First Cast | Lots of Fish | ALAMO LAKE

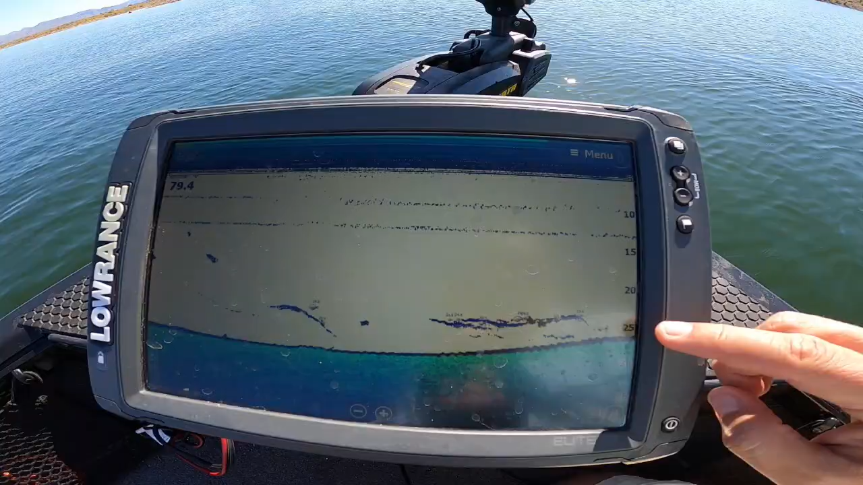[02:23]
So there they are at 25 feet. I haven't had the fish ID on. I've just been putting that on for fun lately. But
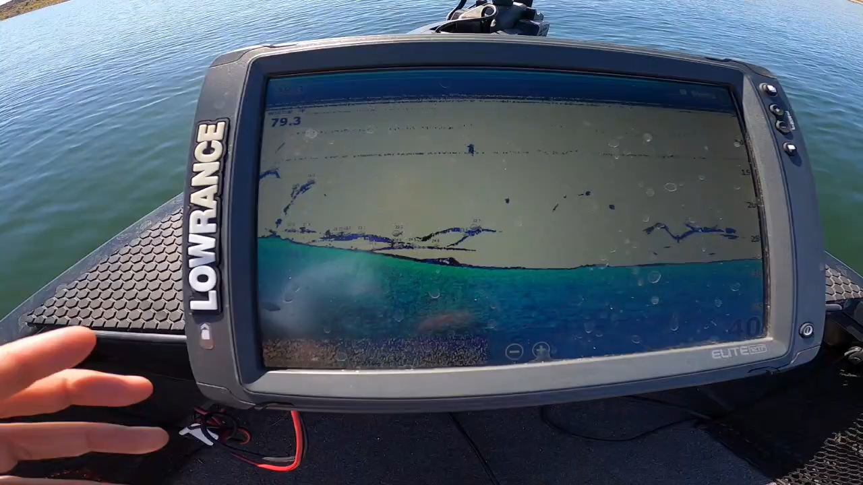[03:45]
I see these fish right here.